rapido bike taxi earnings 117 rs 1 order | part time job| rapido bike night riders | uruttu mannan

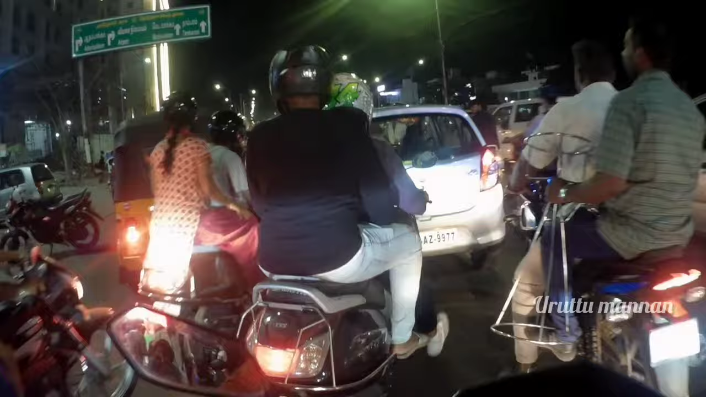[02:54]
இங்கே முன்னாடி இங்கே டிராஃபிக் பண்ணுறாங்க போல. அடா பாருங்களா,
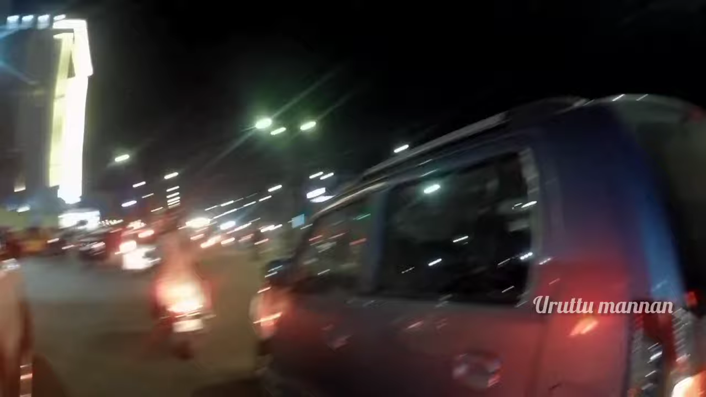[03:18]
பிடிச்சிட்டு இருப்பான் காருக்காரன். என்ன ஜஸ்ட் மிஸ்
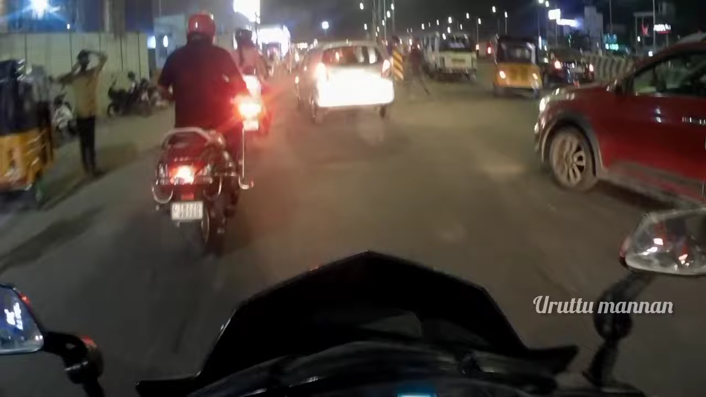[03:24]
பார்த்தீங்களா? காருக்காரன் அந்த பைக் அடிச்சுட்டு இருப்பான், அடிச்சுட்டு இருப்பான்.
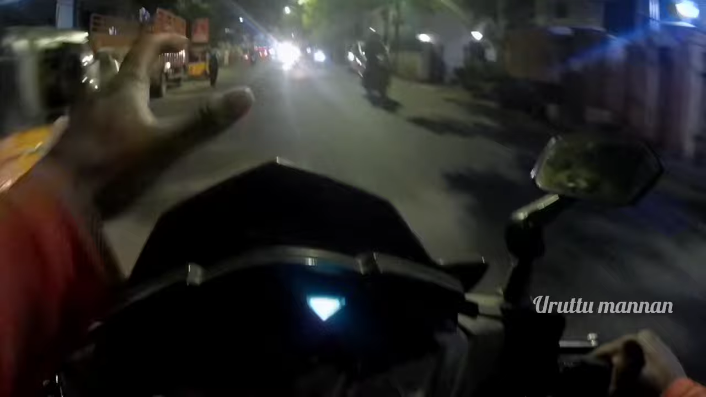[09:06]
முன்னாள் அப்படிலாம் கிடையாது, இப்போலாம் வந்து ஃபோன் நம்பர் வண்டி நம்பர் டக்குன்னு பார்த்து ஃபைன் போட்டுடுறாங்க. அண்ணா உள்ளூர் கூட்டமாக இருக்குதுங்க, இங்கே